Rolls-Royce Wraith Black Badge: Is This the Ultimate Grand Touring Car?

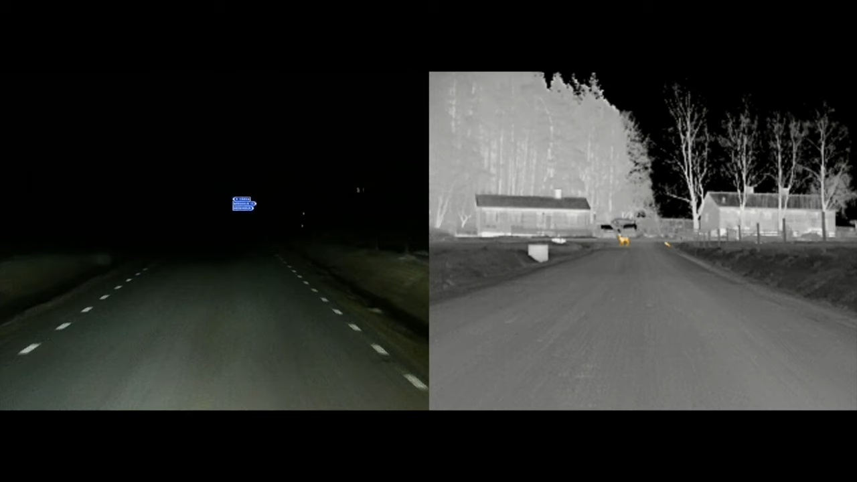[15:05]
So if you're driving at night and need some assistance to make sure you're not going to hit a deer. Night vision comes up on the screen at a press of a button.